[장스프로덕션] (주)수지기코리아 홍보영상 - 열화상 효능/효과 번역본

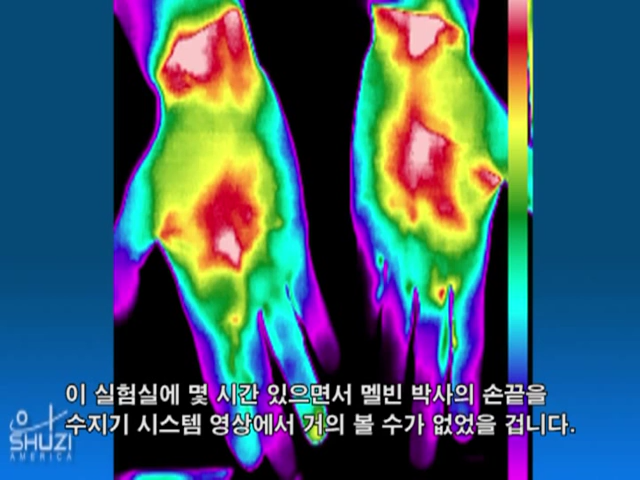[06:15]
You couldn't see him on thermal imaging. And then when he put that on, they just lit up.
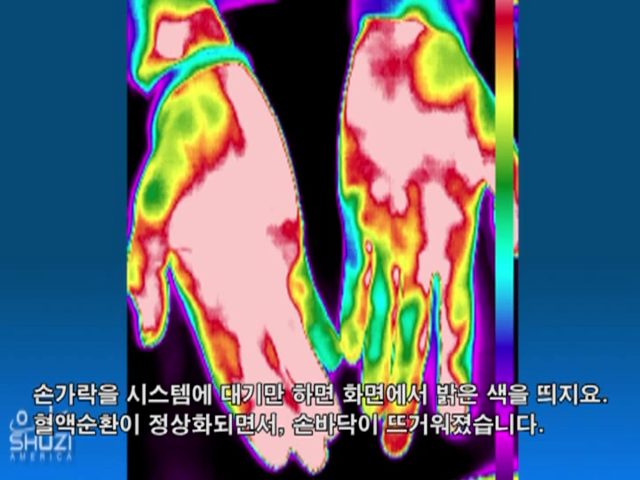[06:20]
The blood flow came back. His palms just got hot and you could see all of his fingers again. It was just dramatic. The change that the Susie system made in his hands and the blood flow and probably lymphatic drainage too.
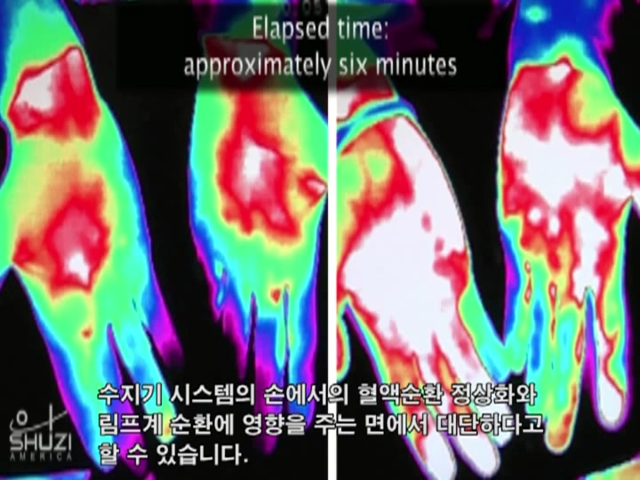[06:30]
You could see the physiological changes as they happened, uh, in response to the Susie system.